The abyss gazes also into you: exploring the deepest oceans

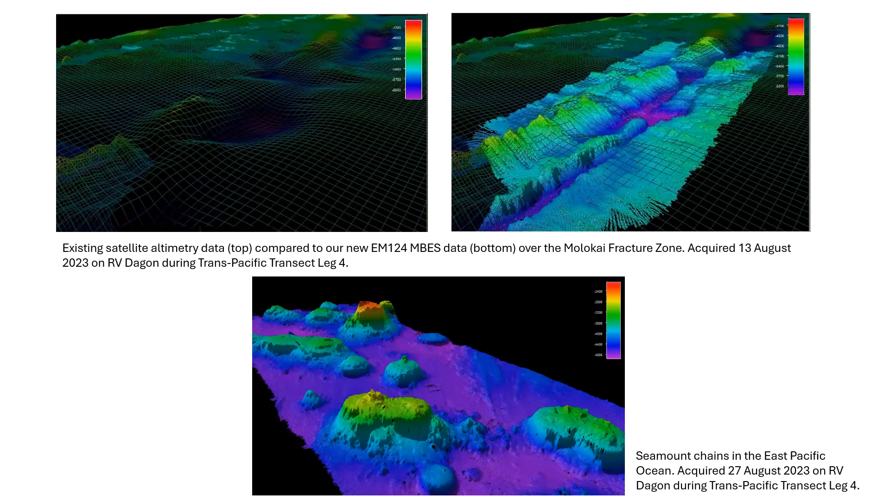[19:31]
You know, there's all of these other sort of questions that we're asking, and what are the impacts of those? But I mean, the bottom line now is there's the group JEBCO and Seabed 2030 have got this amazing project to basically map using modern techniques the entire ocean floor by 2030. They probably aren't going to do it, but there's an awful lot of momentum behind that,
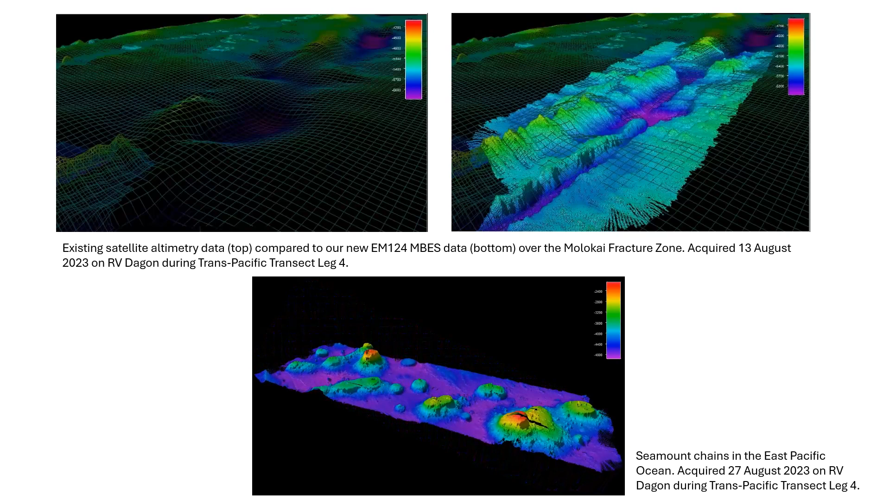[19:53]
and pretty much everybody who's anybody is submitting their data that they acquire to that initiative to try and help build up a more detailed picture. But the bottom line is that 74% of our global oceans are unmapped, and most of the sort of 20-odd percent that is mapped is on continental shelves, because of course that's where a lot of the resources and that's where a lot of the interests are. It's not where all of the interest is. So that, of course, is the difference between sort of mapped and the satellite altimetry, as I was saying.
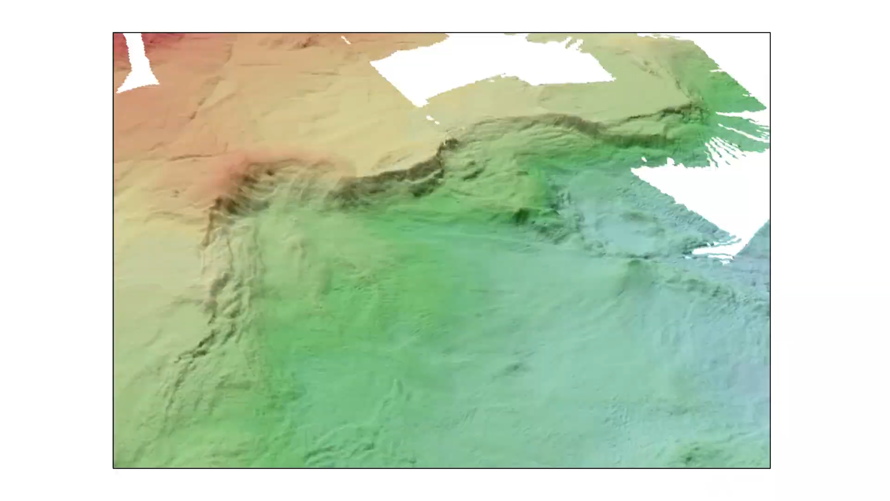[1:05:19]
We're seeing a lot of these, but that whole sort of section,